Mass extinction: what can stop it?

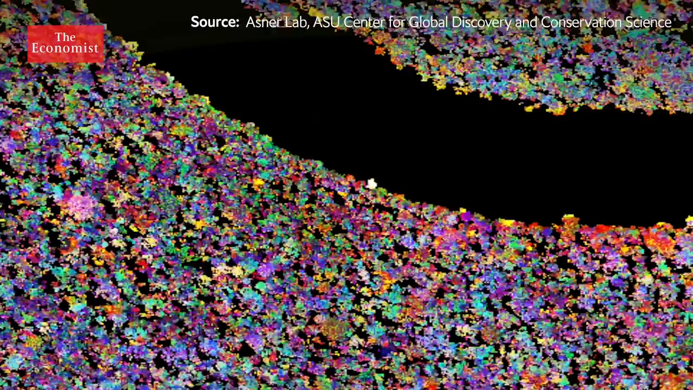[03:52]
how much carbon is stored in that region and the health of the ecosystem overall. It looks like some relatively younger corals down in here.
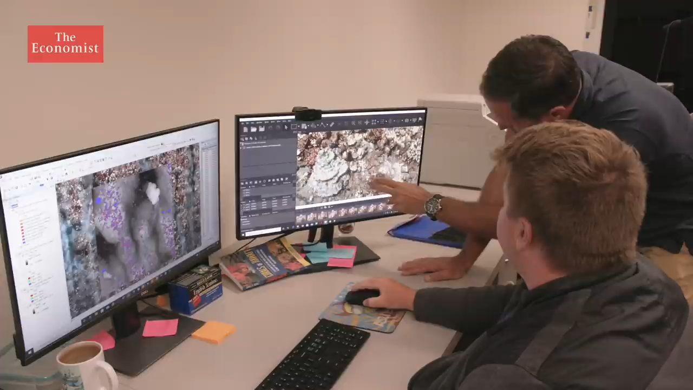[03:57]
The data collected can then be used to create 3D models of entire landscapes.
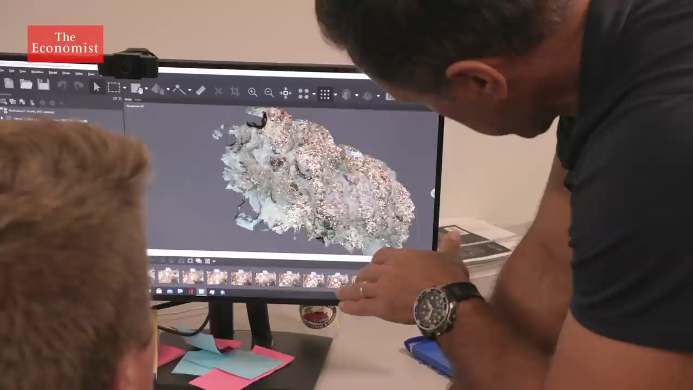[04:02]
Our technologies have advanced over the last 20 plus years to include lasers that fire out of the bottom of the airplane.
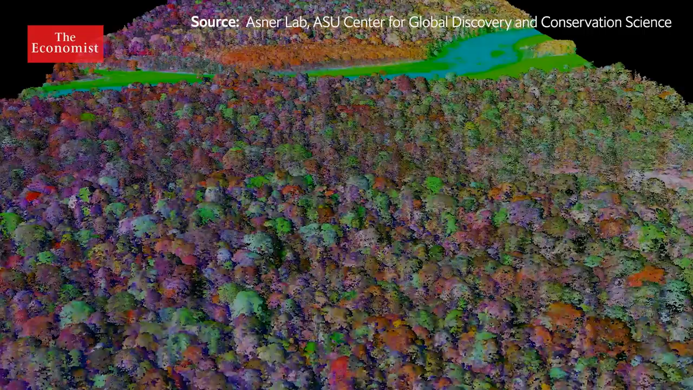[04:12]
And those laser beams image the land surface. That gives us a 3D view of what we have.
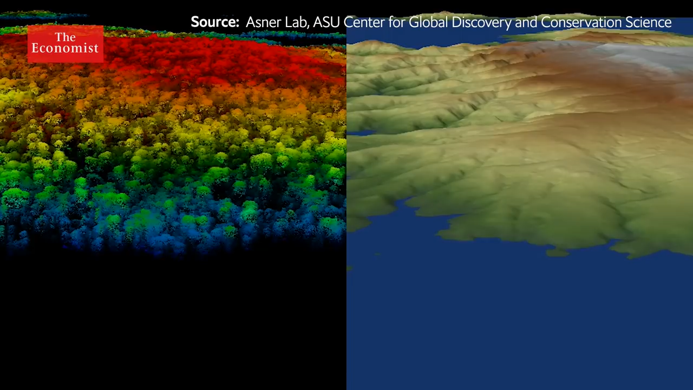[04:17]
And we fuse that with another technology called an imaging spectrometer. That technology tells us the chemical composition of the environment.